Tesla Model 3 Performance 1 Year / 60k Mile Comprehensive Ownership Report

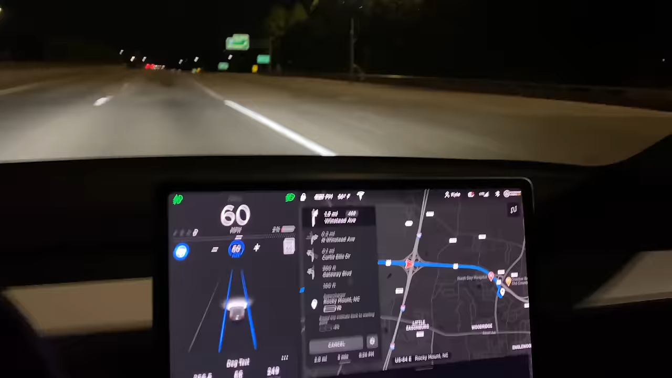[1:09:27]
Things get confused over time and that's why you can't trust BMS signals, not only for range degradation, but also your real-time percentage.
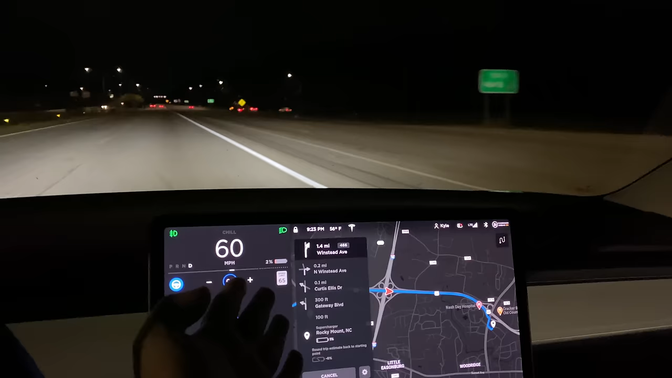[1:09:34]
We may not actually be at 2%. What is very accurate seemingly though is this power ramp down dots.
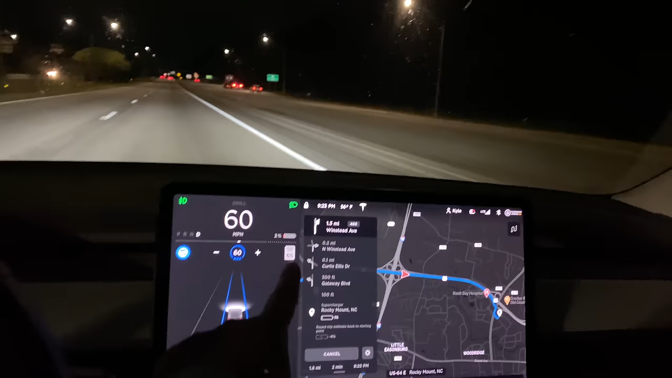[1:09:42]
In the Model S, they give you a kilowatt limit. In the Model 3, it's just an arbitrary, you know, dots on the screen, but we can see if it gets really close to the center, I'm going to go ahead and plug into the supercharger because those tend to indicate that,
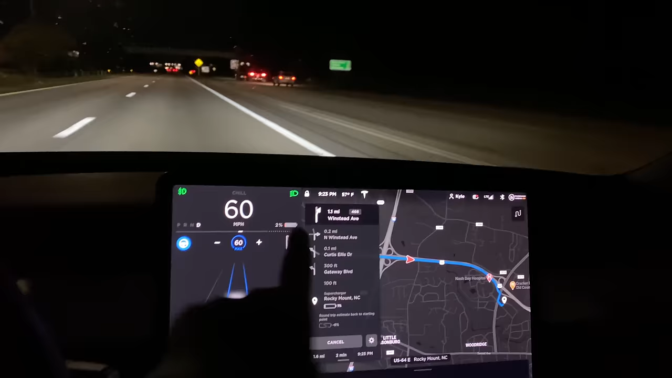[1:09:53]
hey, you're actually running out. We're still going at 0% and 0 miles.
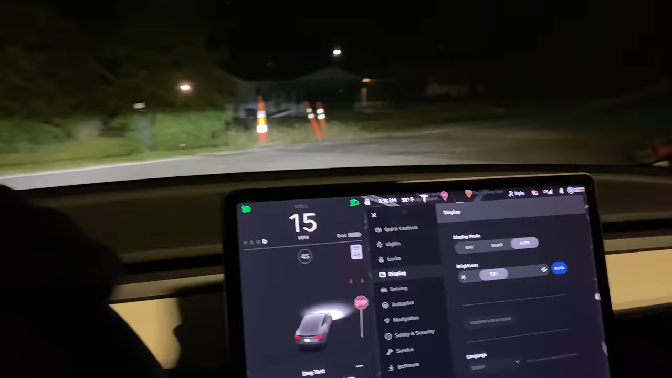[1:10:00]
This thing shows that it's dead, but it's still moving. We've tipped up to 68 kilowatt hours consumed and it's still moving. So we're still going until the car really feels like we have severe performance degradation. That's when we'll stop. Don't worry about me blowing through these stop signs. The police in this town have bigger things to worry about.